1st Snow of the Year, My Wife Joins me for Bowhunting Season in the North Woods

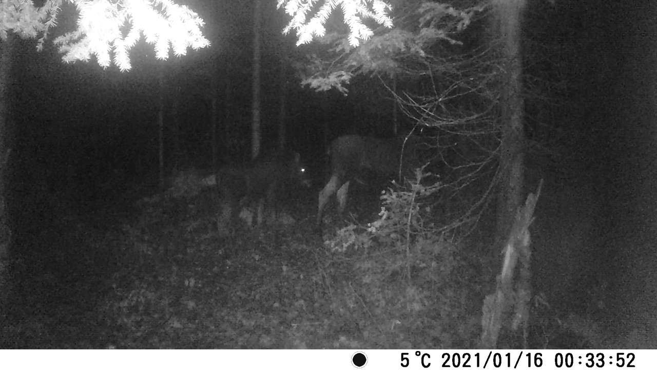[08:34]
Anyway, they use these trails naturally, so this trail that's now cut for me to get access to the back of the property, it's become a bit of a highway for the wildlife. But this intersection is like a perfect spot to intercept deer.